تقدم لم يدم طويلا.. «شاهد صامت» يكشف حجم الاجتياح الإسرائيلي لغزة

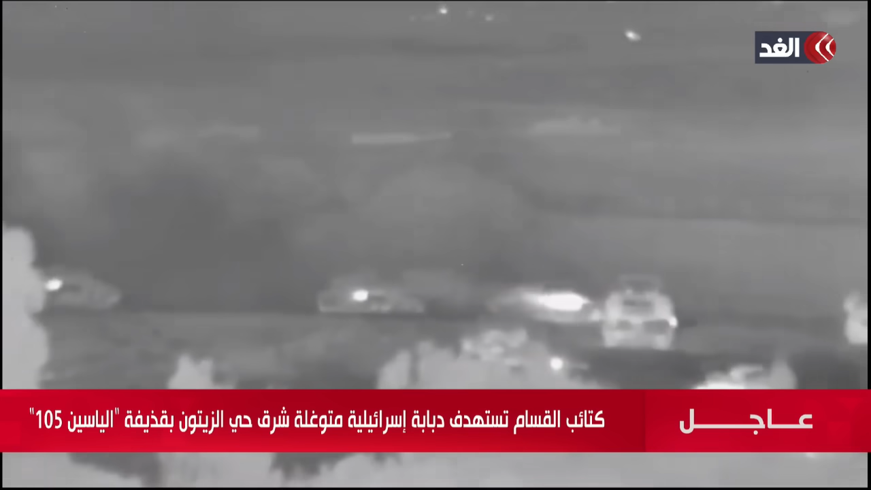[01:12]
الزراعية المفتوحة شمالي وشرقي مدينة غزة وتتجمع عند اطراف بعض الاحياء
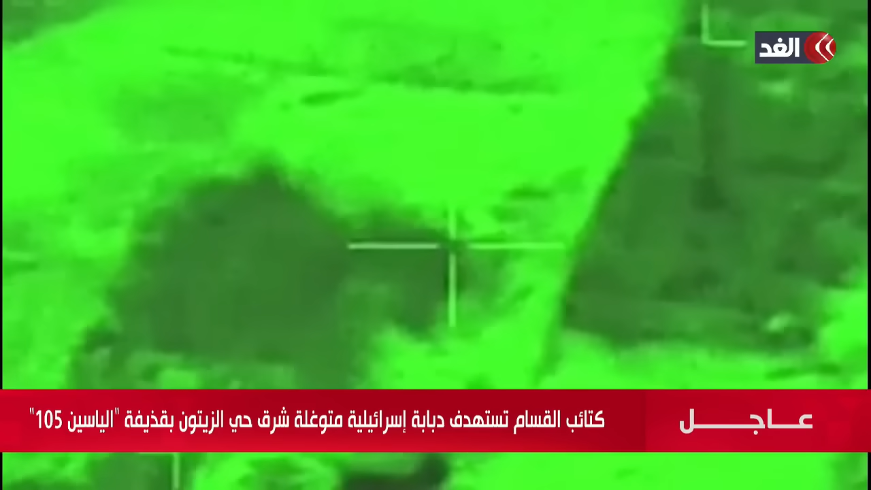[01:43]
جيش الاحتلال قال انه هاجم 300 هدف لحماس في قطاع غزة
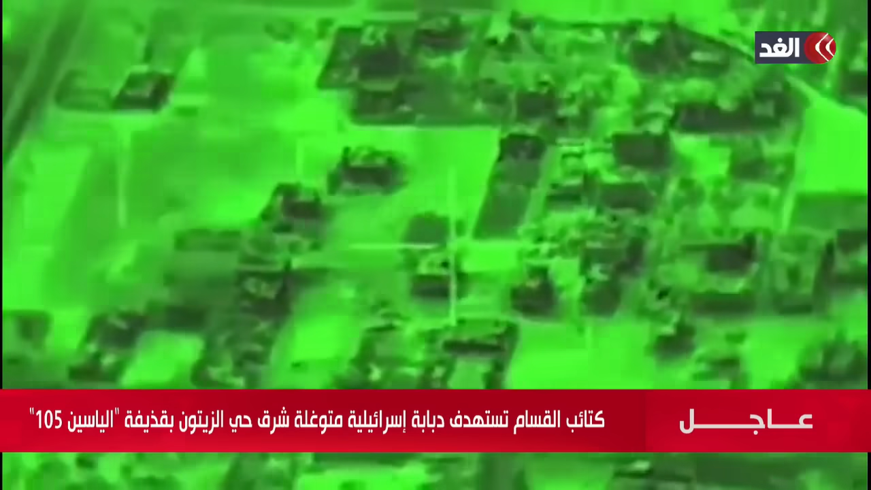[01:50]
شاملت منصات صواريخ وانفاق ومراكز قيادة ويعترف بانه واجه مقاومة عنفة خلال التواغل البري شمال وشرق قطاع غزة المنطقة المبينة في الصورة هي واحدة من ثلاثة اتجاهات تحركت فيها الدبابات